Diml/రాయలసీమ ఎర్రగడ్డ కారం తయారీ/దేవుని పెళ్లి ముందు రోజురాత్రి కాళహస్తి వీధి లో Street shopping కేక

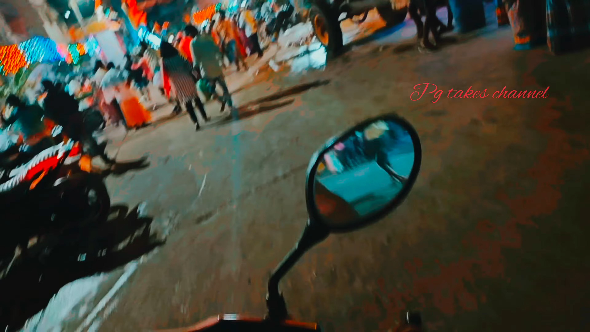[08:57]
స్ట్రీట్ షాపింగ్స్ పిల్లలు బొమ్మల దగ్గర నుంచి ఒకటని కాదండి ప్రతి ఐటము.